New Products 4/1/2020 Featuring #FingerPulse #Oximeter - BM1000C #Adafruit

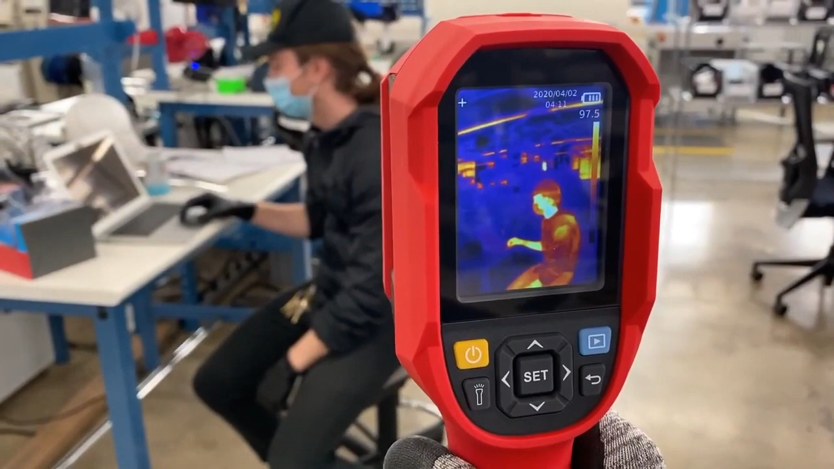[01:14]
for fever scanning and they're used in asia for fever scanning um and they're not too
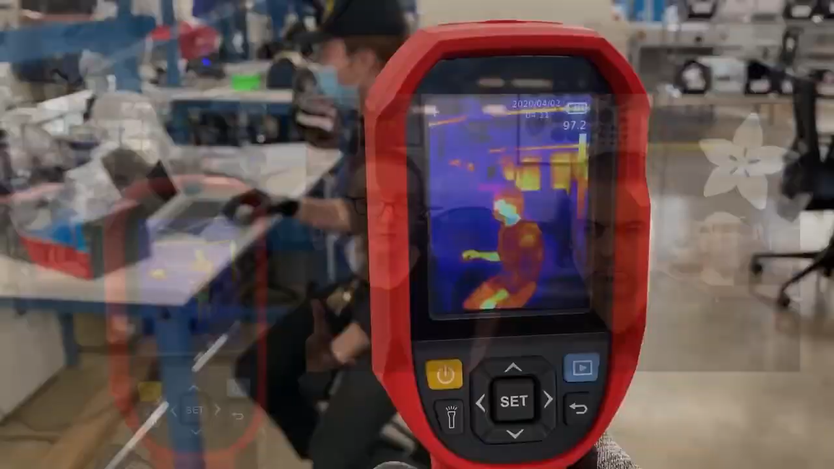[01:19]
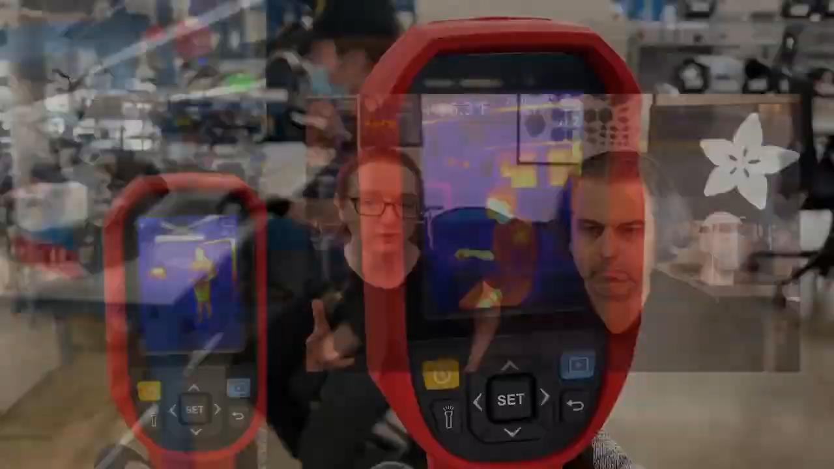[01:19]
expensive
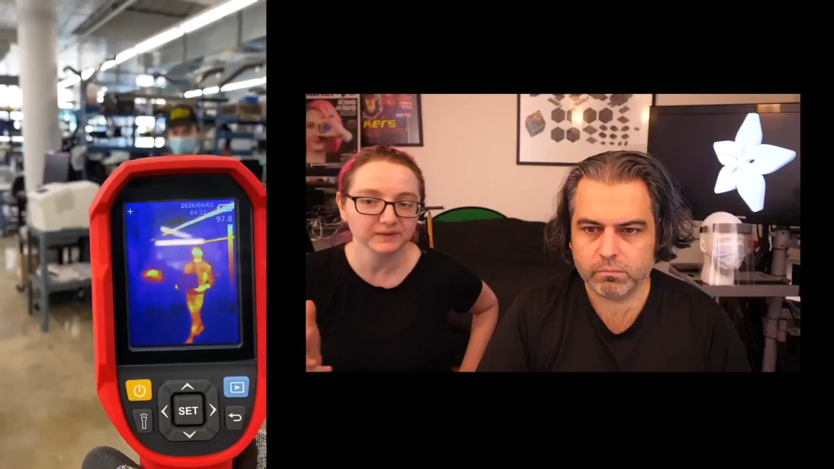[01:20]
either uh a couple hundred bucks um and um they're tuned and calibrated to measure human temperature ranges so off the shelf thermal cameras like you get ones from you know a hardware store or whatever that are meant for um like measuring pipes or looking at you know like a power supply those have a very wide range but they're not as accurate and precise as these which are like one degree accuracy let me tell you how we're using these at adafruit so we have team members that are coming in now they're
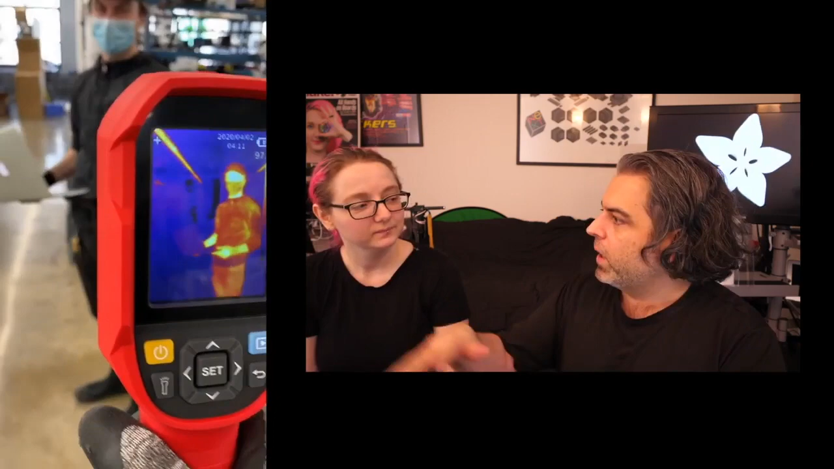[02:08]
able to say okay five people just walked in one of them it set off the hey you might want to come over and
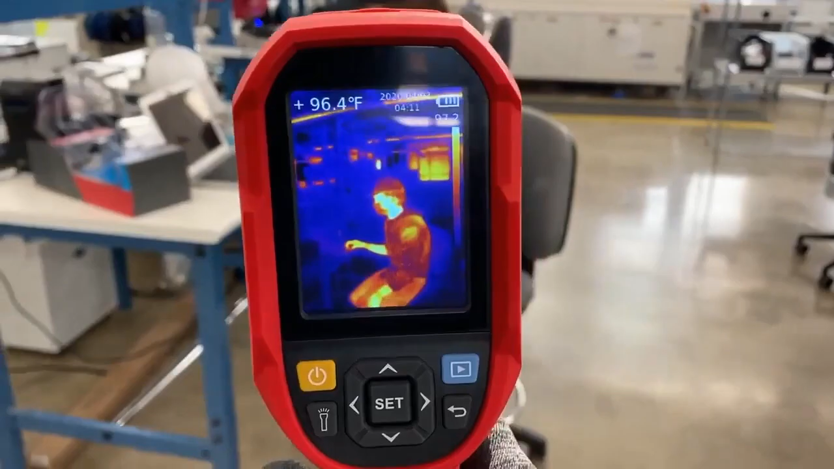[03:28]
On screen: spot 96.4°F
is a standalone well they both work standalone